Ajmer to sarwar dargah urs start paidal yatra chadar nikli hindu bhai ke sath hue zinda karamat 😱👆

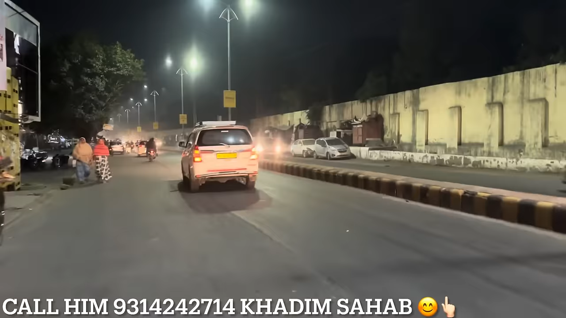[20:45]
तो फाइनली आप देख सकते हो अब हम लोग जा रहे हैं जहाँ पर लंगर का इंतजाम करा गया है। ज़ायरीन जो पैदल जा रहे हैं तो देखिए यहाँ पे ढोल वगैरह लेकर के टेम्पो में भर